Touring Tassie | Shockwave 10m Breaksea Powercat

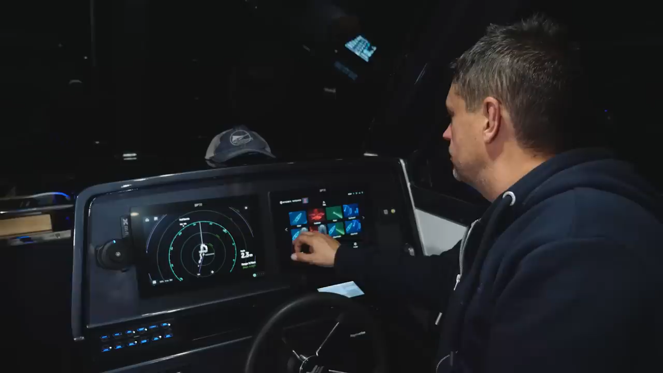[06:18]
On here, we've got Doppler radar. If anything's inbound, so if there's anything in the collision course, I suppose if you like, we'll light up red.
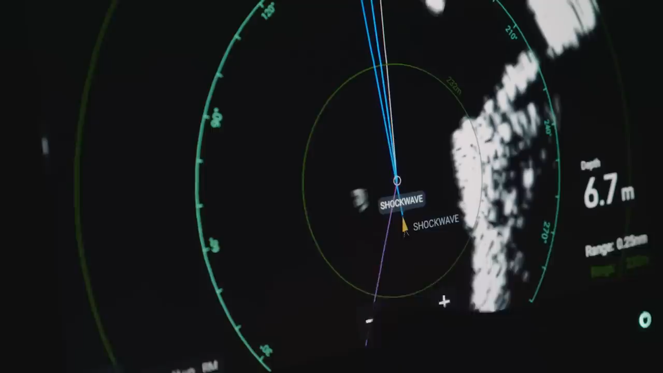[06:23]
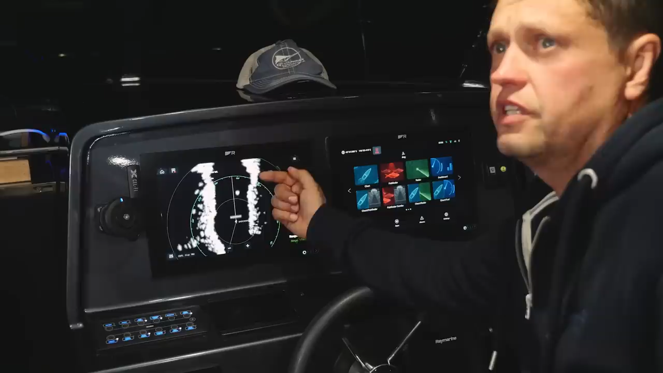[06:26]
So if any targets are approaching which are in your course, they'll light up red. Once they pass here, they go to green.
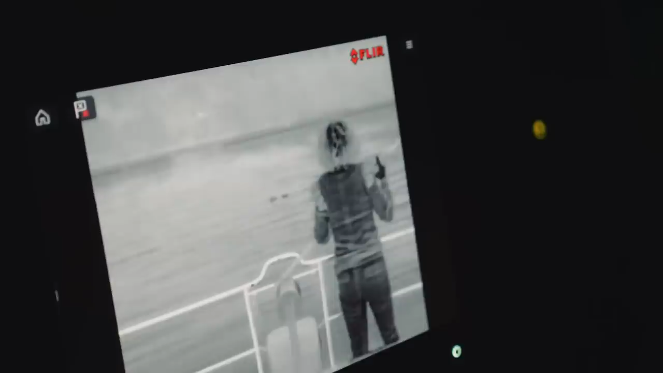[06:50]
I can see them quite clearly here.
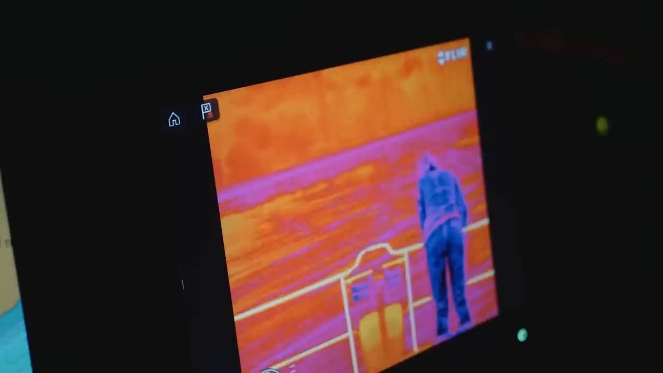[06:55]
You've just got different colour settings. So you've got white hot. Again, they're all just different colour palettes that you'll find work for different scenarios.